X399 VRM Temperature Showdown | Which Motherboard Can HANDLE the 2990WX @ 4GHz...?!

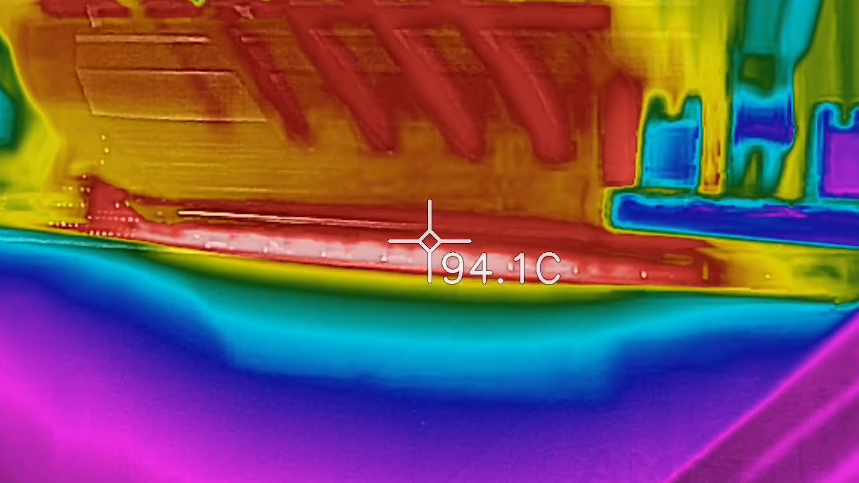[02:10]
On screen: spot 94.1°C
And when we had the VRM being stressed with no fan initially on the heat sink, we got up to 118 degrees.
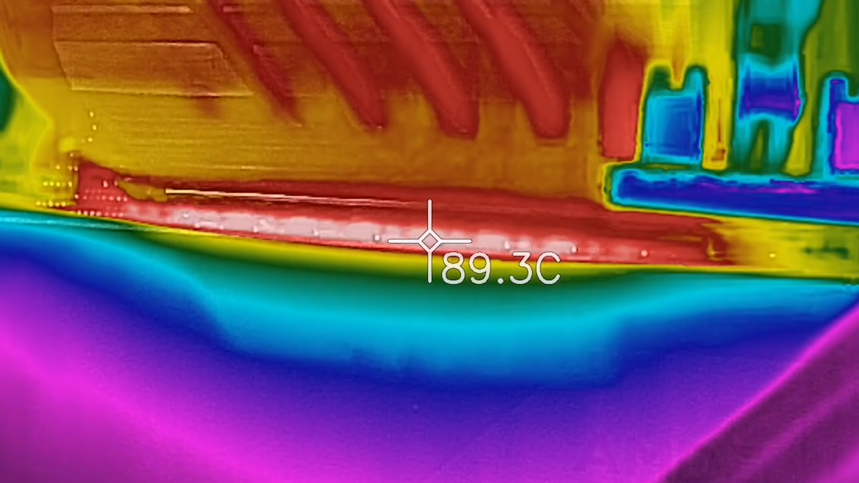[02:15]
On screen: spot 89.3°C
That was what was being realized with the thermal imaging camera.
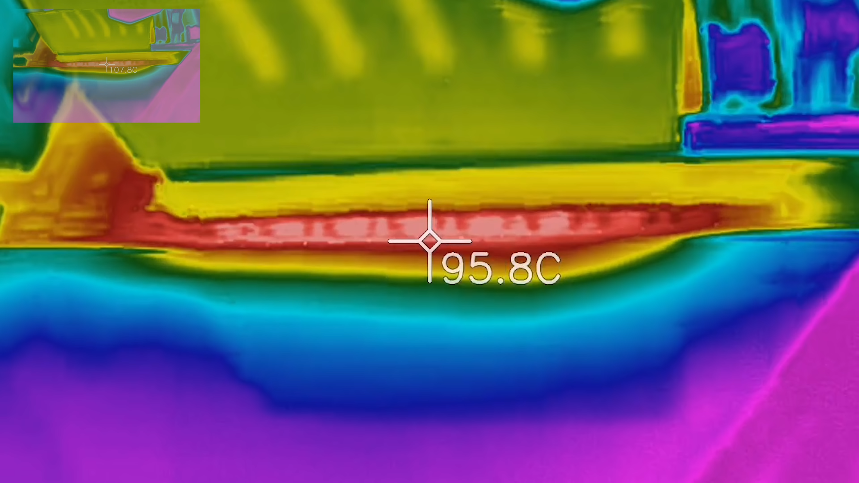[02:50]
On screen: spot 95.8°C
So the 12 centimeter fan is making a difference, and we will see that in the next three results.
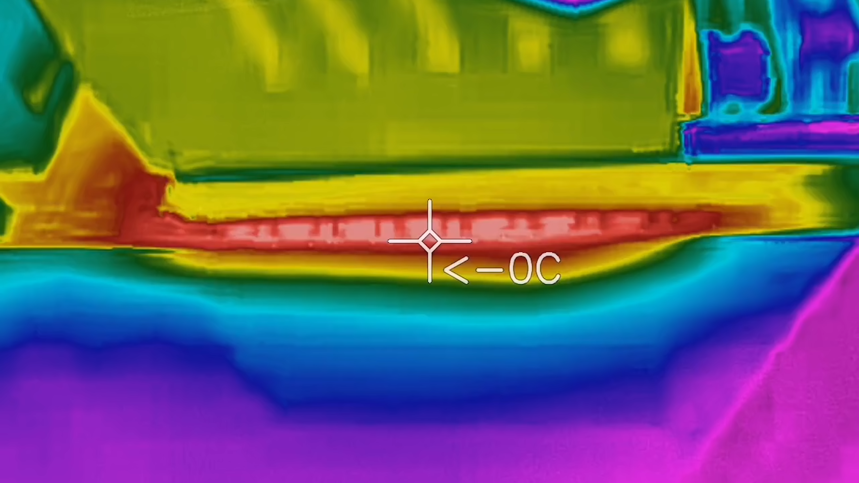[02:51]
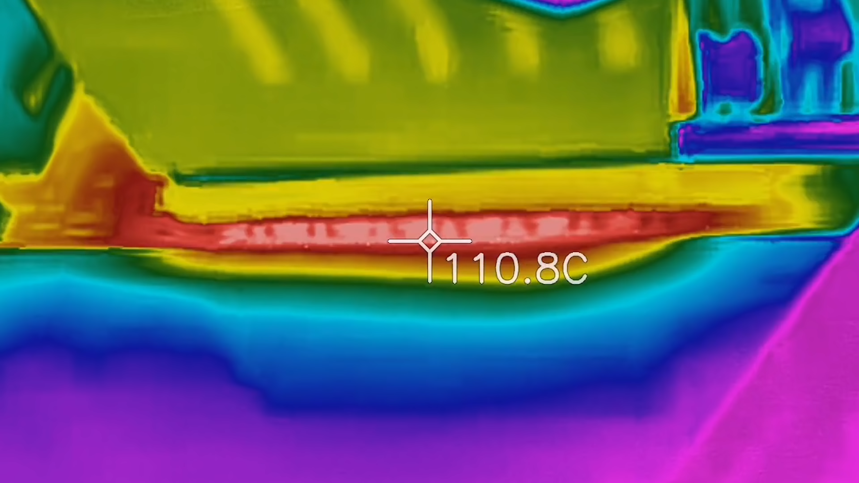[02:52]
On screen: spot 110.8°C
But it made the least difference on the Taichi. But another interesting thing is that the Taichi was the only motherboard here
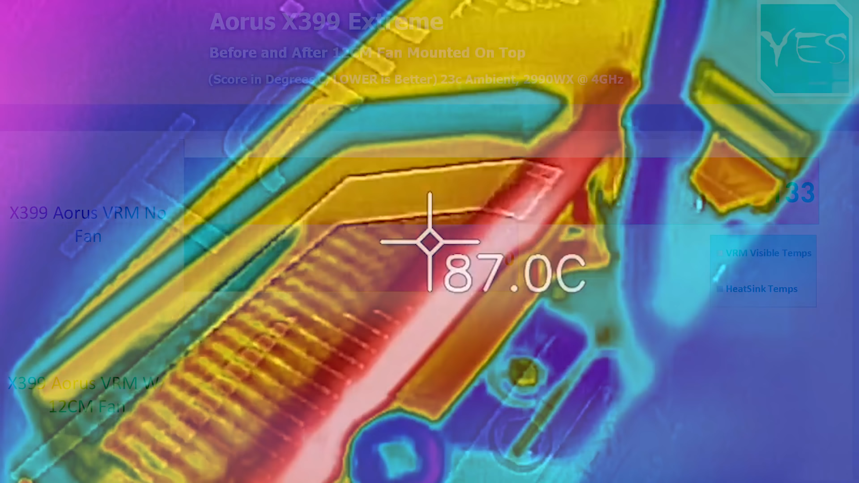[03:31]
On screen: spot 87.0°C
But we also didn't get it to 10 minutes. It failed. And then we placed the fan on that heat sink and then reran the test.
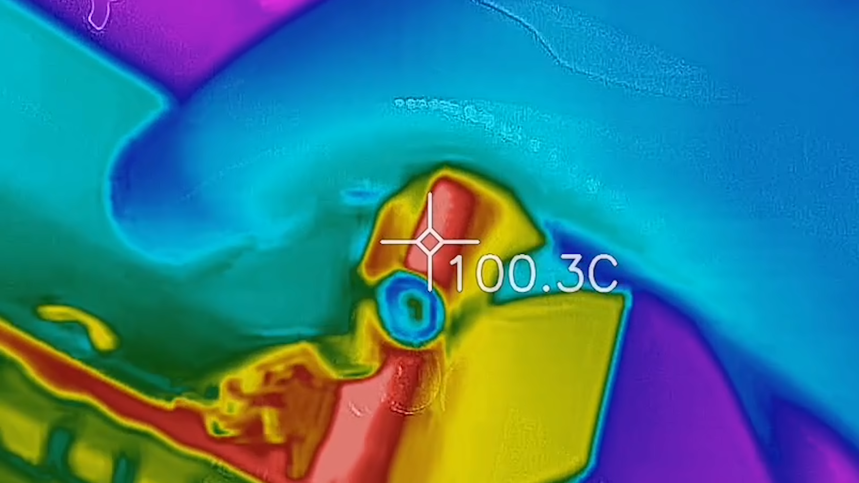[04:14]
On screen: spot 100.3°C
Because not only does it look really cool, but as we see here in the results, it does definitely help when it comes to cooling down that VRM. And next up here, we've got the Meg Creation from MSI. Their new board introduced with the Threadripper 2000 Series TR4 CPUs and this with the 2990WX.
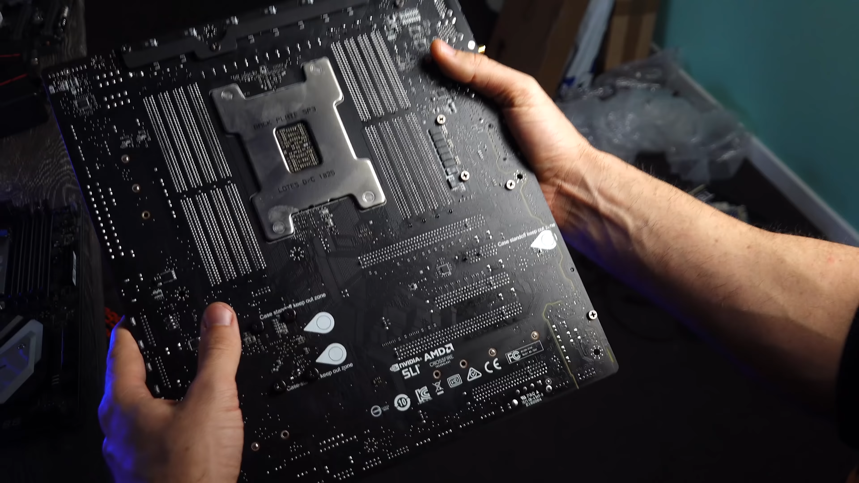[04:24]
And with no fan over that heat sink initially,
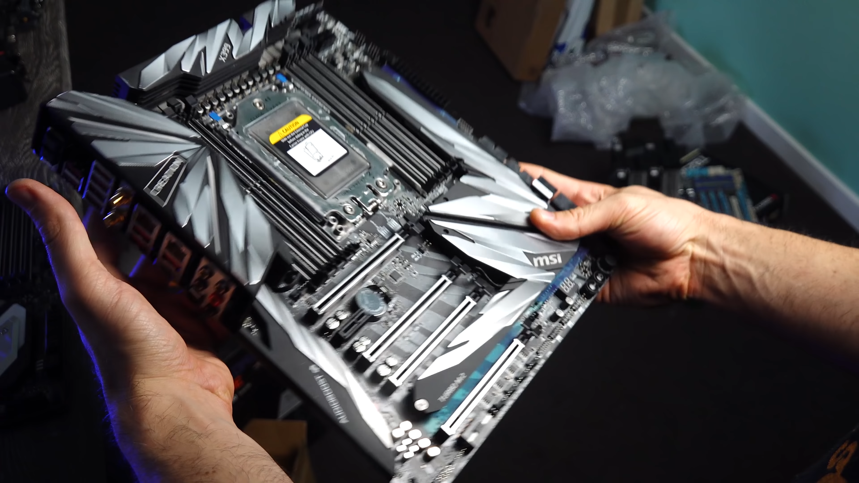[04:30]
we're looking at 98 degrees on the VRM and 57 degrees on the heat sink. So this was running the coolest of the bunch.
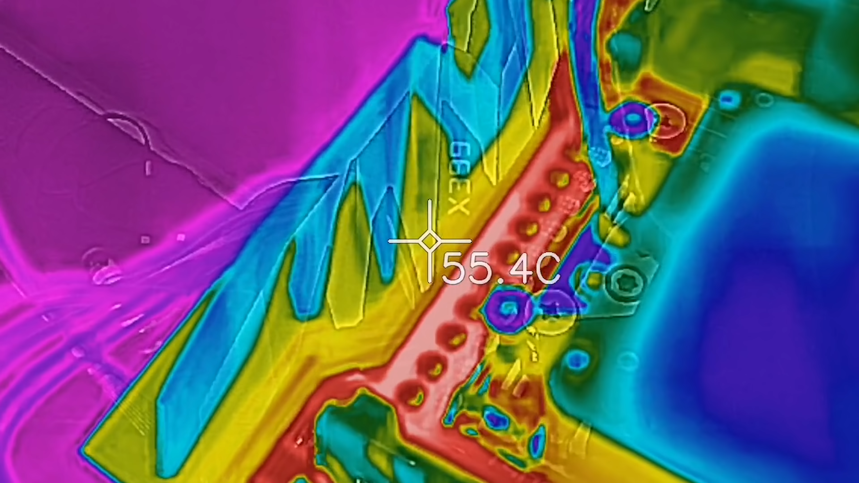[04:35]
On screen: spot 55.4°C
And this was from the thermal imaging camera.
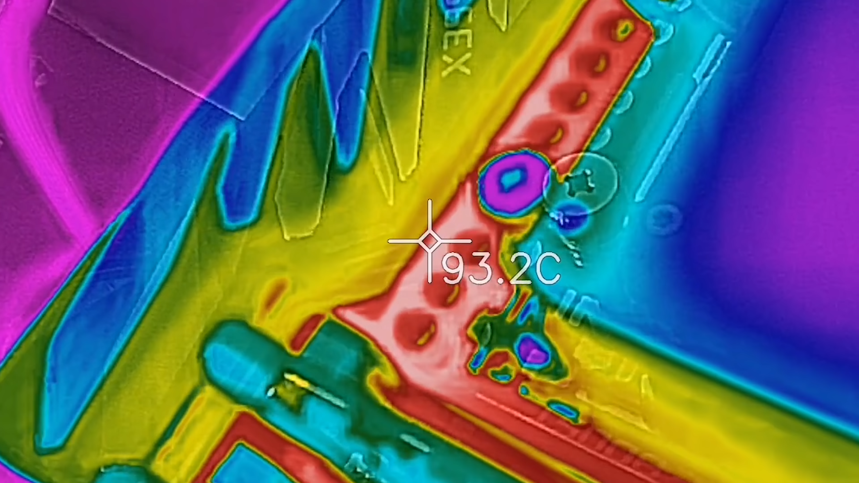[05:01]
On screen: spot 93.2°C
When we had that 12 centimeter fan running over the heat sinks, it did drop quite considerably.
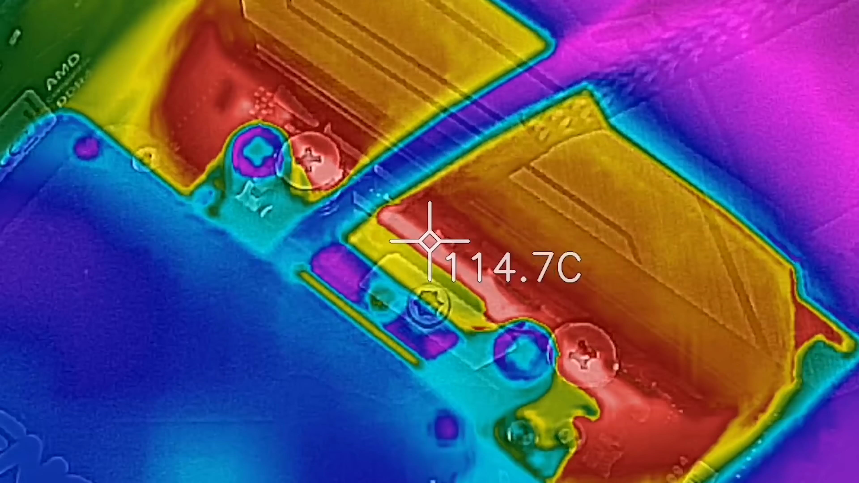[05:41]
On screen: spot 114.7°C
And when we had no fan sitting on that heat sink, we were looking at 121 degrees max.